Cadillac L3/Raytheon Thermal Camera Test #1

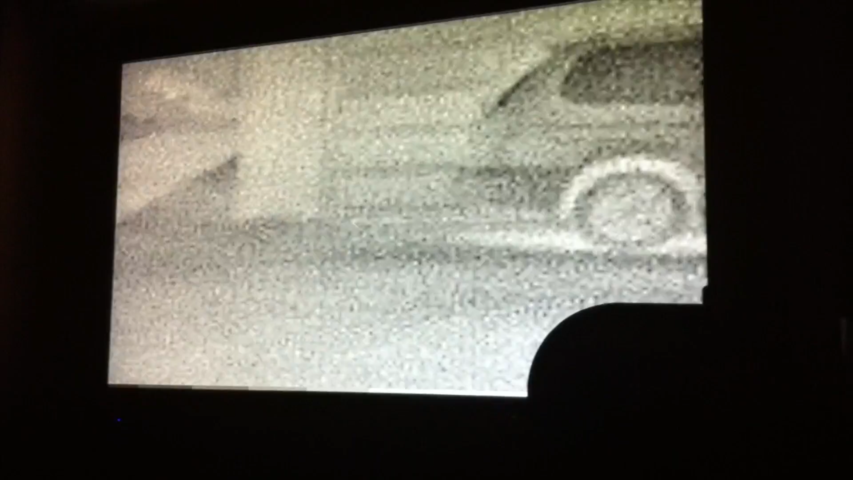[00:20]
now we're using the thermal imaging camera from a Cadillac DTS we found a junkyard for twenty dollars so now we've got video to it we're gonna walk out here and
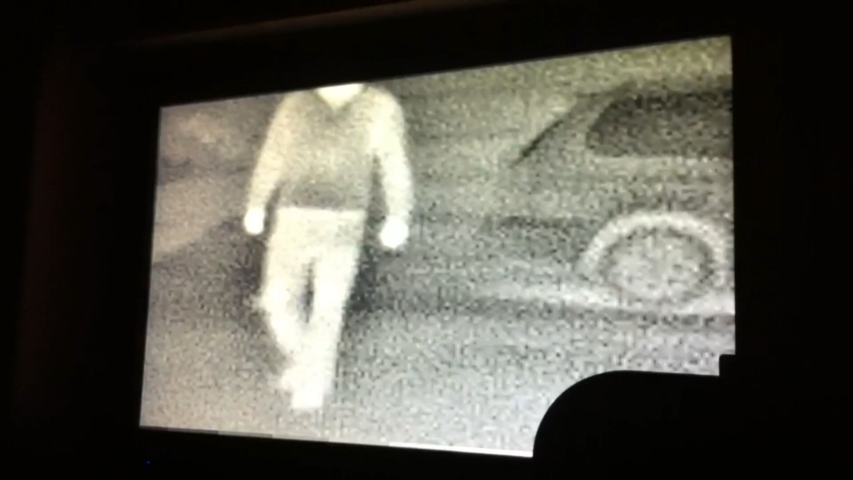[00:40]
works it works how cool is that this is gonna go for the retrofit into
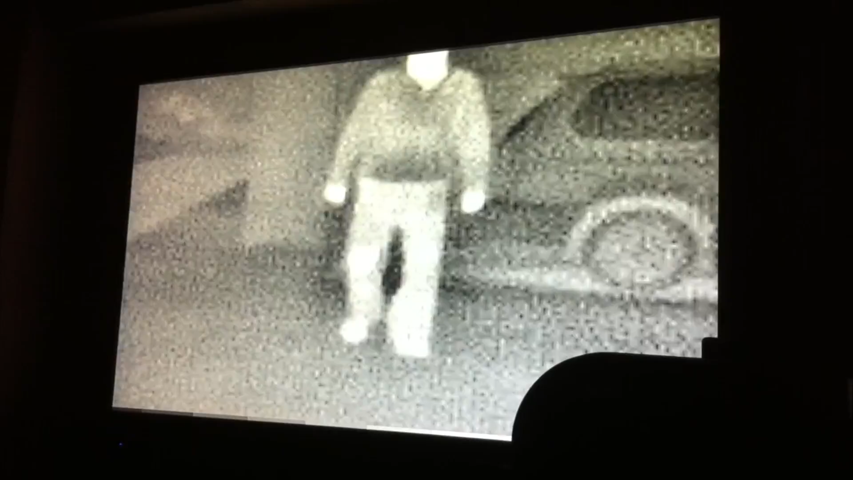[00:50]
the 2002 M3 it's a pretty ridiculous I can't believe it functions also I wanted to point out that the front lens of this was destroyed it's broken and it's actually not on the camera at this time so if you do find one in the yard with a cracked lens you'll notice that you don't need it it's vital to protect the thermal imager but it's not vital for the functionality of the camera the wiring harnesses just goes to a heater